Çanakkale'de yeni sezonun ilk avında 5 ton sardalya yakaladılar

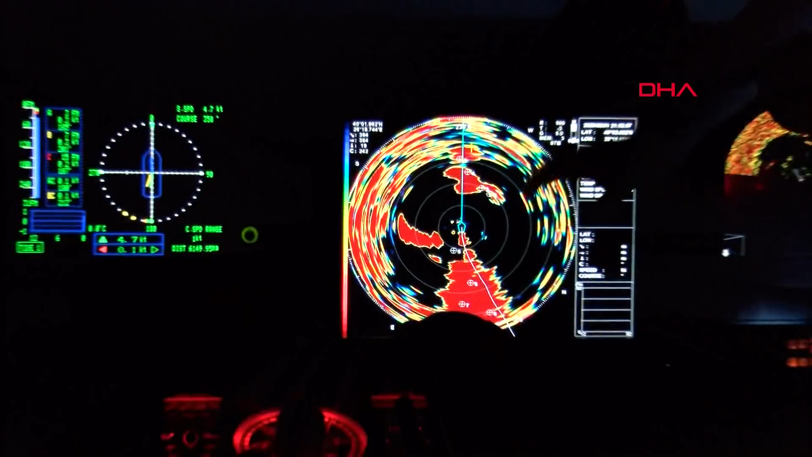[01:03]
Doğal ortamda çekim yaptığımız için ışığı açamıyoruz ama bu gördüğünüz gibi bir balık gösterici, balık bulucu bir radar. Şu kırmızı noktalar ise yani komple burası, buraları, şu kırmızı gördüğünüz her yer aslında balık.
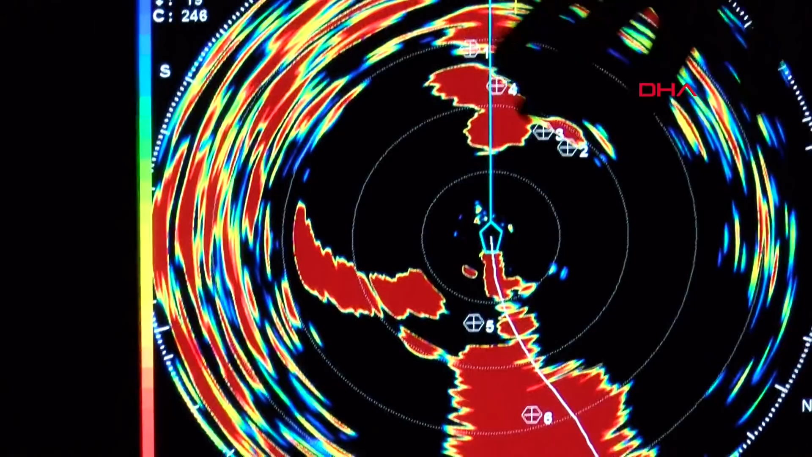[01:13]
Bu balık bulunduğu anlamına geliyor.
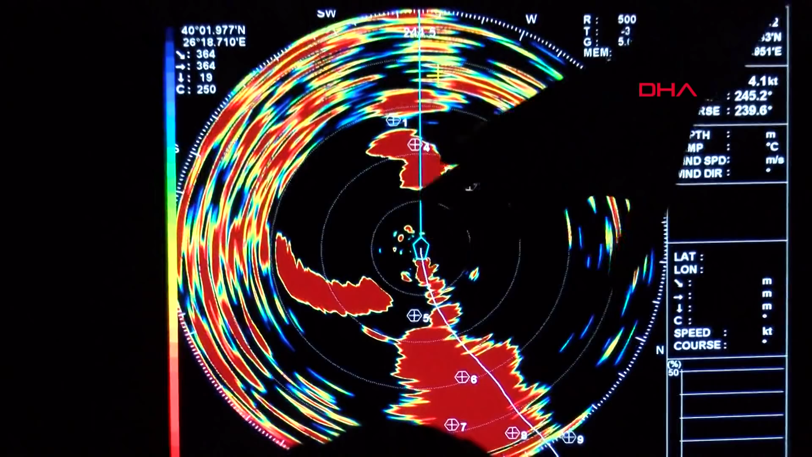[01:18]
Şu anda aslında teknenin reisi bu bölgede balığı buldu. Ancak henüz yasak bitmedi ve yeni sezon başlamadı. O yüzden biz de biraz daha beklemek zorundayız. Yaklaşık üç saat daha bekleyeceğiz. Daha sonra da bulduğumuz balığı burada denize ağları bırakarak avlamaya çalışacağız.